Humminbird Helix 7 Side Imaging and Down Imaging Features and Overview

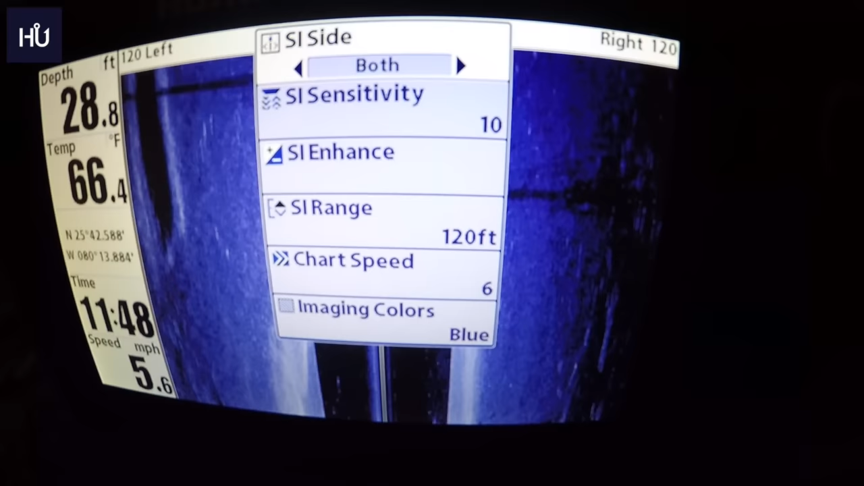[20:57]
On screen: depth 28.8 ft, water 66.4°F, speed 5.6 mph
both sides of the boat we can choose just left so now we have just the left side scanning there we can choose just
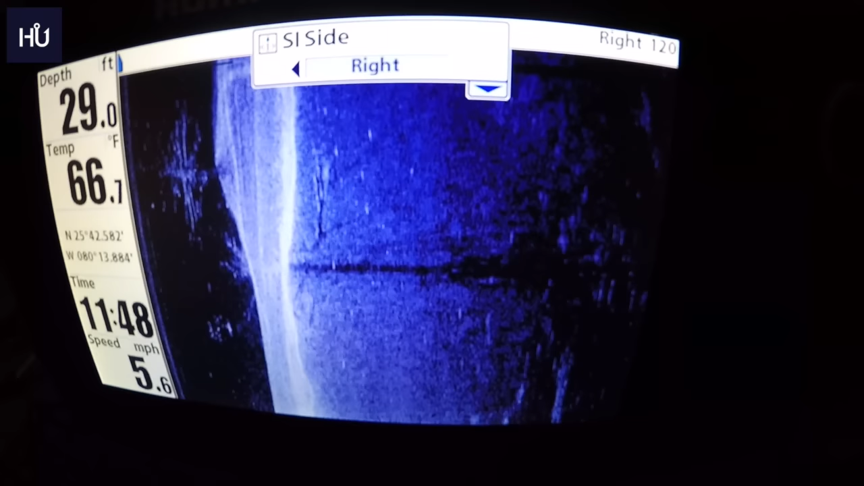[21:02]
On screen: depth 29.0 ft, water 66.7°F, speed 5.6 mph
right now we have just the right side there of course we generally want both unless you just really come up on something that you want to
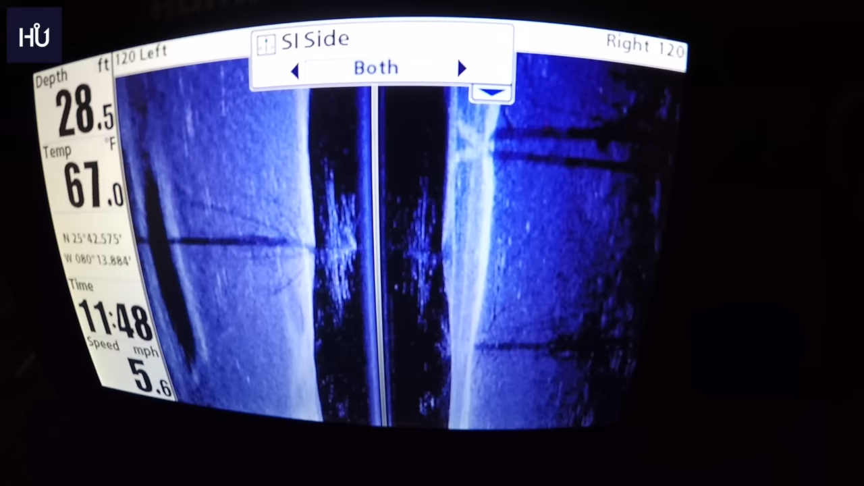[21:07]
On screen: depth 28.5 ft, water 67.0°F, speed 5.6 mph
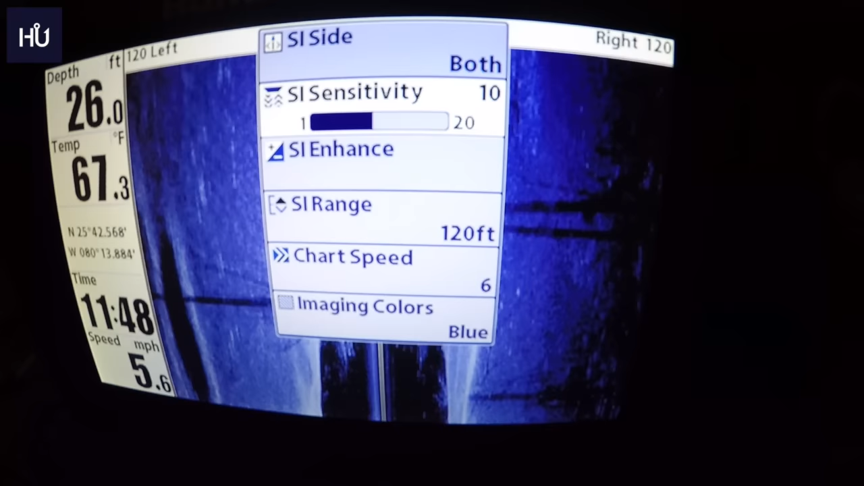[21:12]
On screen: depth 26.0 ft, water 67.3°F, speed 5.6 mph
want to scan okay of course we can change our sensitivity our enhancements here same thing you can set all kinds of different
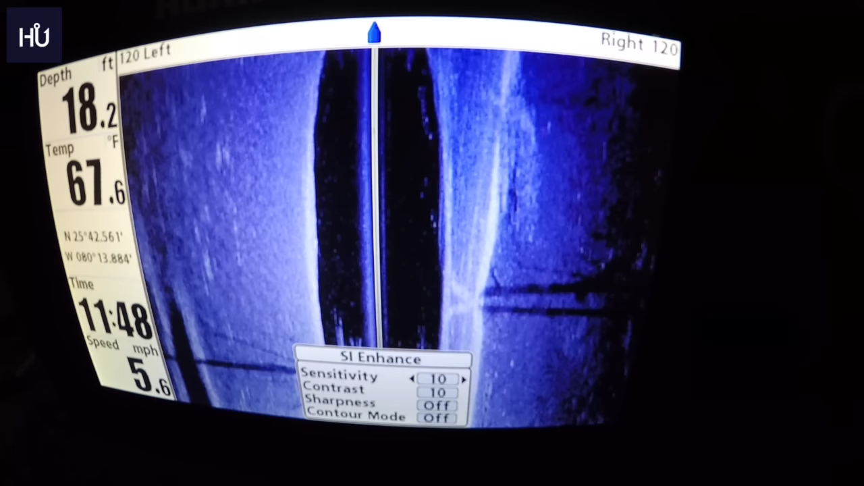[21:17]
On screen: depth 18.2 ft, water 67.6°F, speed 5.6 mph
options in there sensitivity contrast sharpness and contour mode that's pretty neat
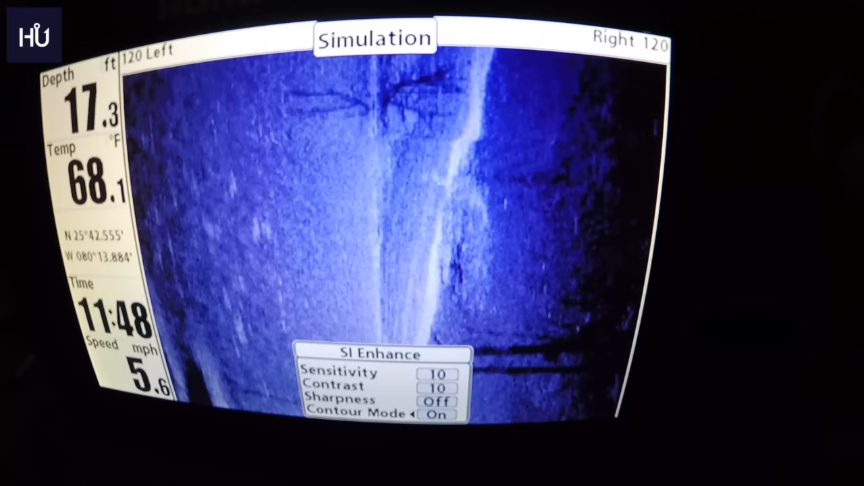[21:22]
On screen: depth 17.3 ft, water 68.1°F, speed 5.6 mph
basically that kind of gets you a little zoom in there kind of shows you how your contouring looks
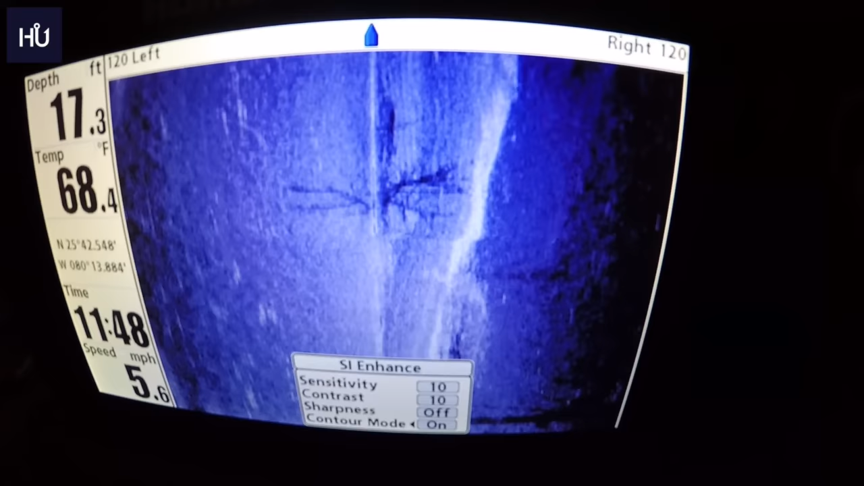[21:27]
On screen: depth 17.3 ft, water 68.4°F, speed 5.6 mph
there it cuts out that middle part there and lets you really see
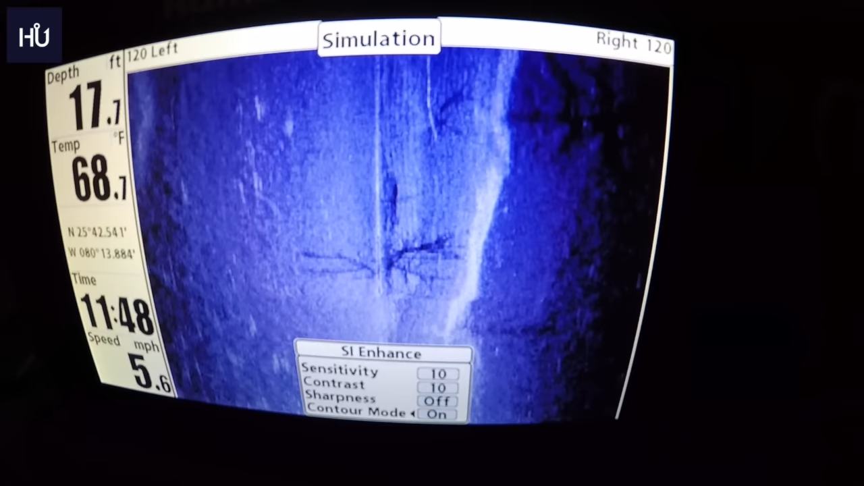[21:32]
On screen: depth 17.7 ft, water 68.7°F, speed 5.6 mph
the contours of what you're scanning and that's something that you're that you'll have to play with and kind of learn on your
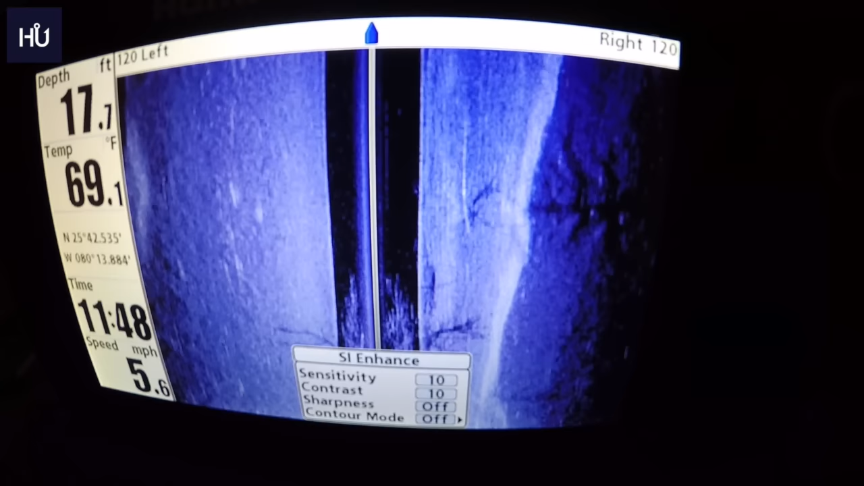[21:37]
On screen: depth 17.7 ft, water 69.1°F, speed 5.6 mph
own um it won't come naturally but it's a neat feature
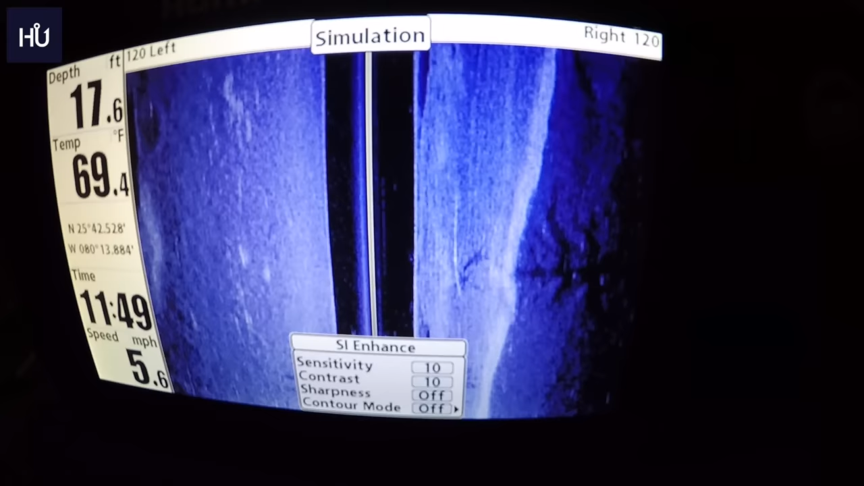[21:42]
On screen: depth 17.6 ft, water 69.4°F, speed 5.6 mph
okay like i said out there hit our menu of course we have our range right now we're set
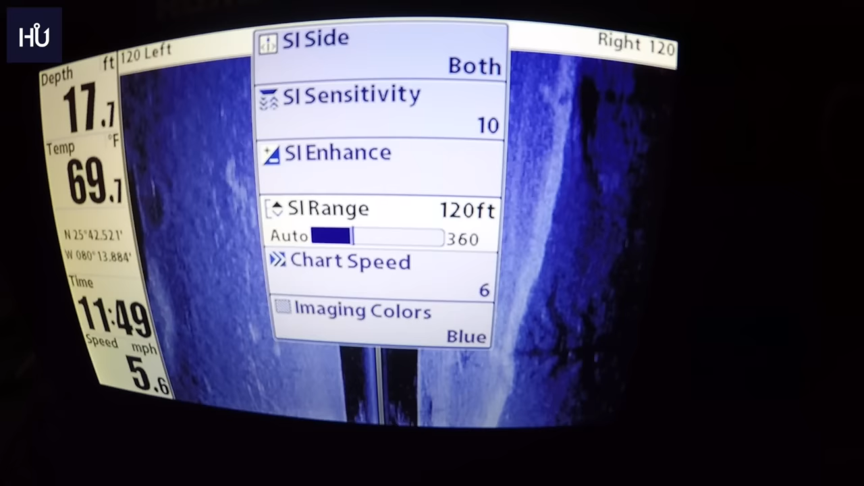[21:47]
On screen: depth 17.7 ft, water 69.7°F, speed 5.6 mph
120 feet to the both left and right of the boat um generally i
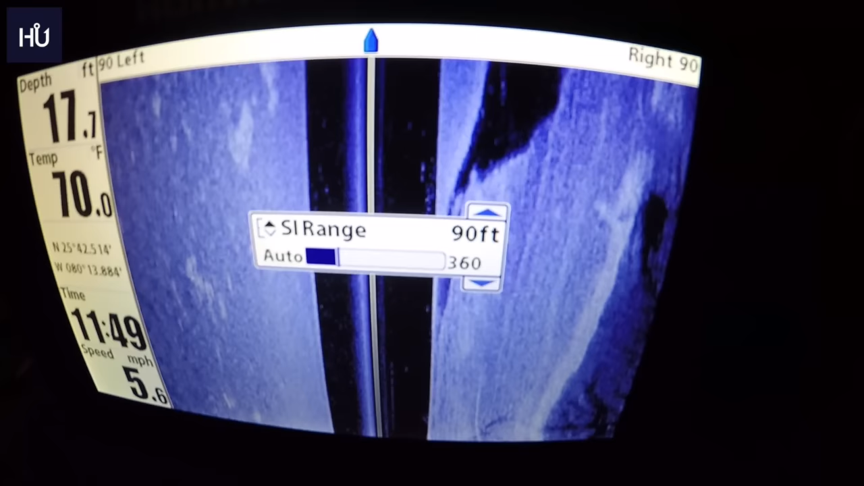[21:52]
On screen: depth 17.7 ft, water 70.0°F, speed 5.6 mph
like to keep it about 90 of course you can go up or down depending you're going to lose
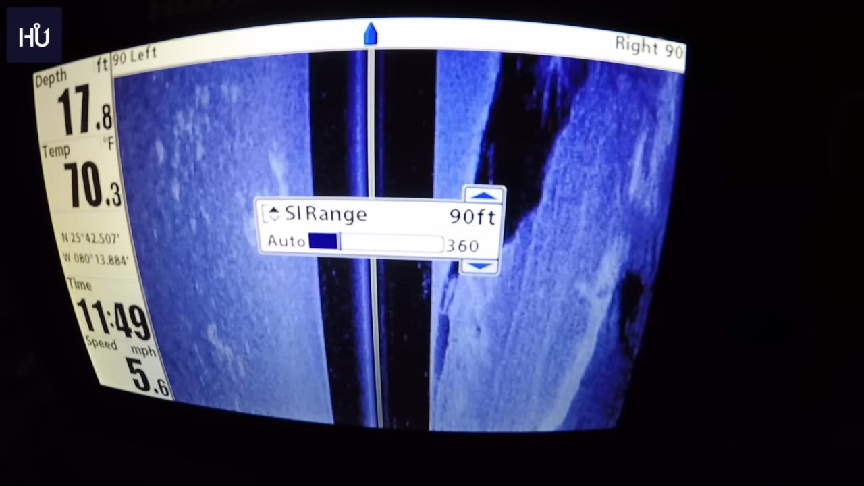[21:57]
On screen: depth 17.8 ft, water 70.3°F, speed 5.6 mph
some detail depending on which way you go but uh you can set it however you'd like uh
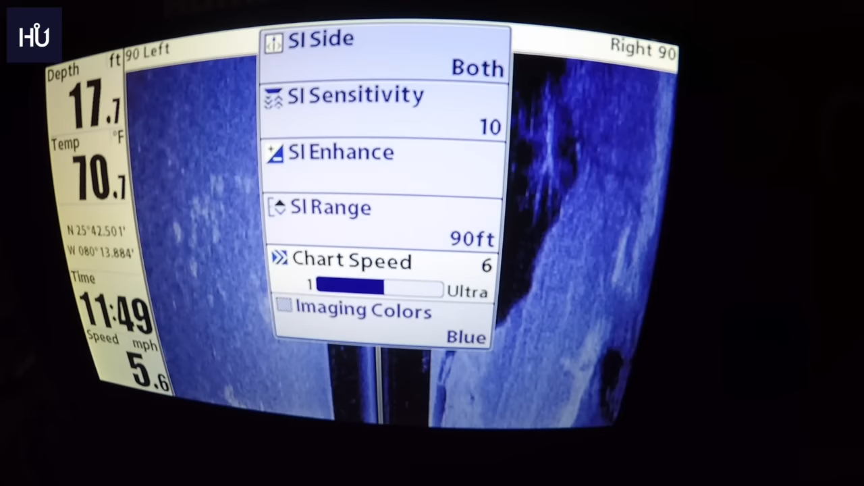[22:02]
On screen: depth 17.7 ft, speed 5.6 mph
again charting speed like we said earlier our colors and that's it for side imaging okay
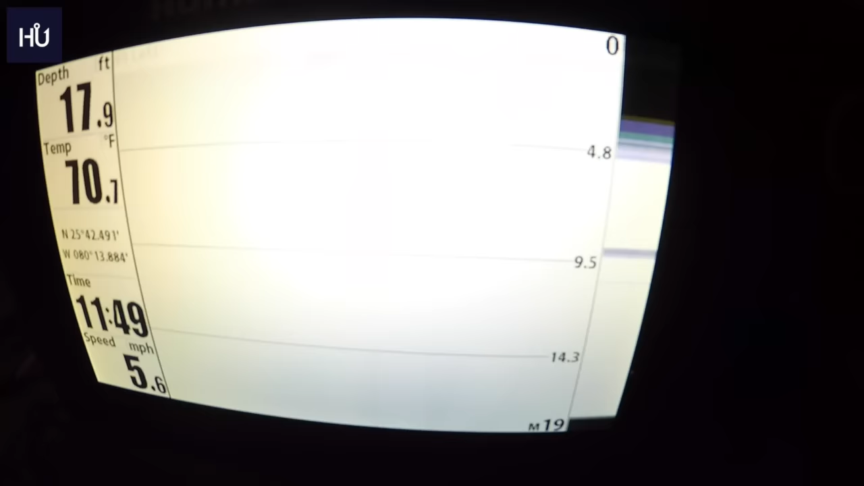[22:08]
On screen: depth 17.9 ft, water 70.7°F, speed 5.6 mph
um so here we have just our sonar
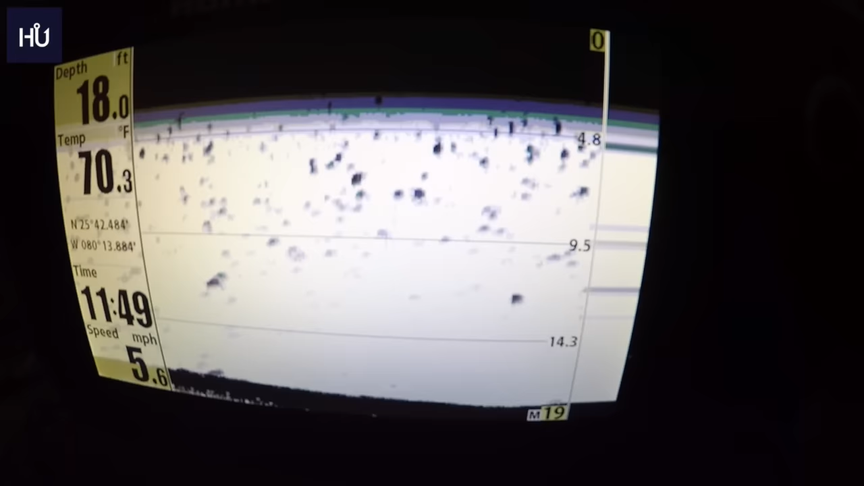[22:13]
On screen: depth 18.0 ft, water 70.3°F, speed 5.6 mph
so if we go
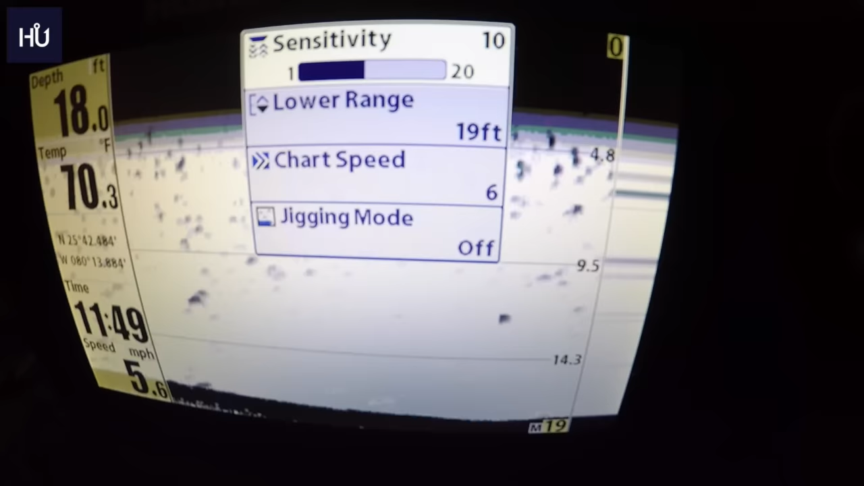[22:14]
On screen: depth 18.0 ft, water 70.3°F, speed 5.6 mph
into menu here we can set the sensitivity we can set the uh lower
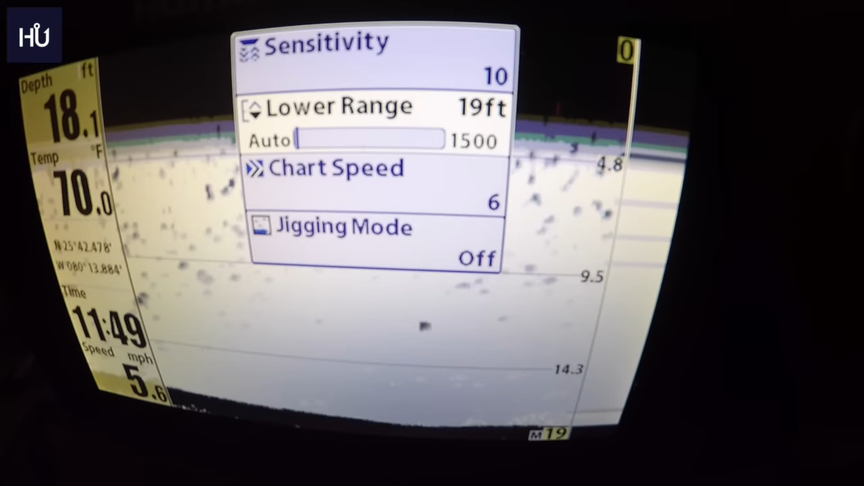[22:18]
On screen: depth 18.1 ft, speed 5.6 mph
range uh how low or high we want to go so we can set it 30 feet there